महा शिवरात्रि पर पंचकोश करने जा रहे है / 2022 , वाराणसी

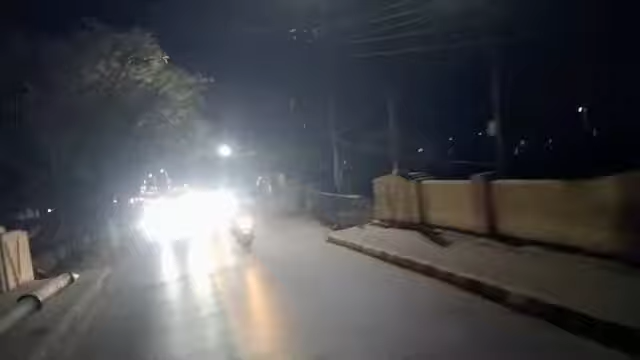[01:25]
तो दोस्तों अभी हम लोग वरुणा नदी रीवर को क्रॉस करना आप देख सकते हैं वरुणा पुल
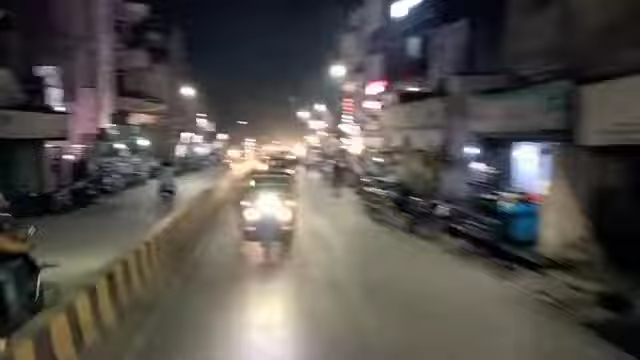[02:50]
अभी हम लोग पिक अप से नीचे आ गए है और आगे की और बढ़ते जा रहा है हम लोग को दो किलो मेटर पहले